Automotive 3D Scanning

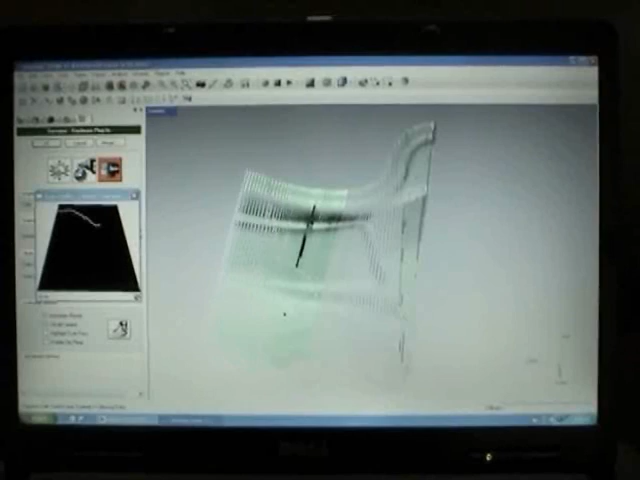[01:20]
The scanner measures very quickly, picking up tens of thousands of points per second at exceptional accuracies.
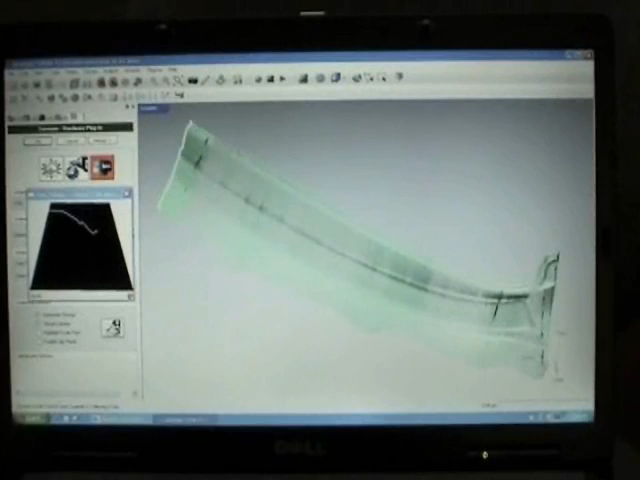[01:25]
The various components of the car were scanned 360 degrees so they could be assembled
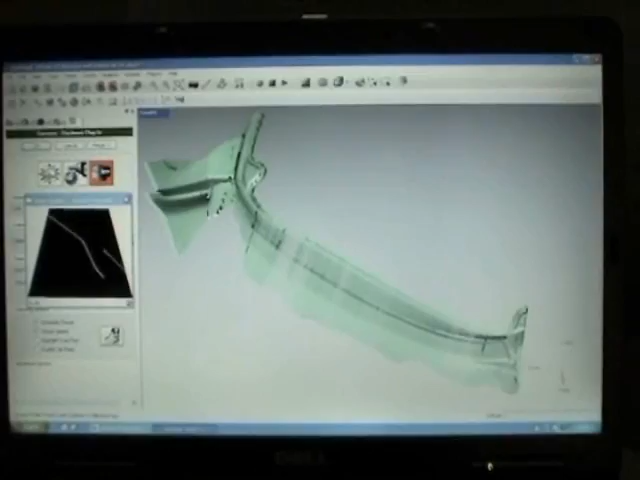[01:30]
digitally into a three-dimensional model of the entire car. The body was the largest component and it was scanned from top to bottom, side to side, inside and out.